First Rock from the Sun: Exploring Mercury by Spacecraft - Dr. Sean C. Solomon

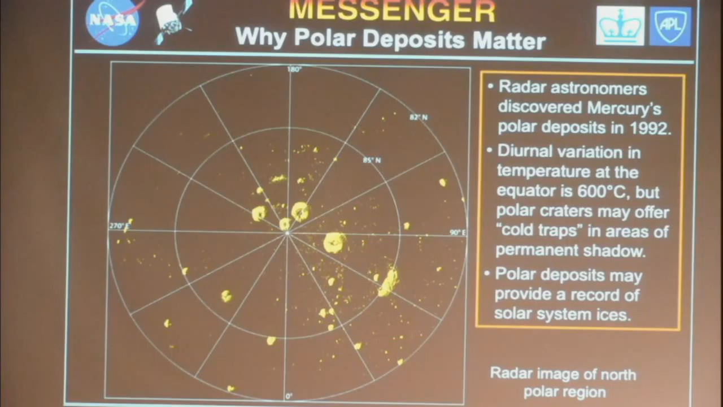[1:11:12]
When they discovered, using radar on the Earth, that the polar regions of Mercury are radar bright, that they reflect more of the radar than the rest of the planet, and they do other things to the radar signal. That's very unusual. And as the radar images got better and better, as this image shows from Mercury's North Pole,